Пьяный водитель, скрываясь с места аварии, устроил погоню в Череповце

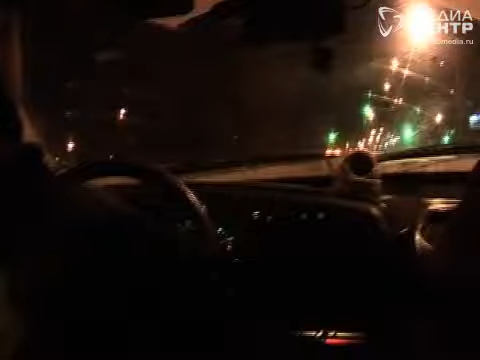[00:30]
Автомобиль заметили в городе. На требовании остановиться водитель не подчинился и стал бодро уходить от преследования.